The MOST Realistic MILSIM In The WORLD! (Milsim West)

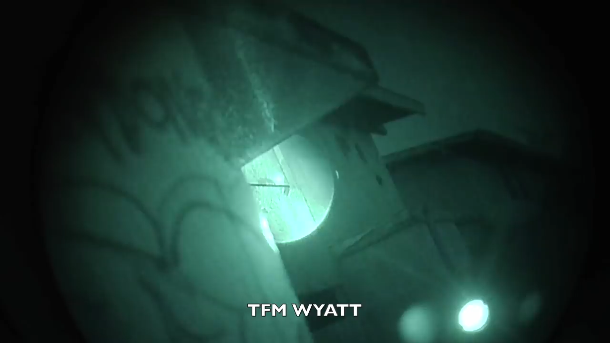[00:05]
One down. Hey, I got one EKIA on this window.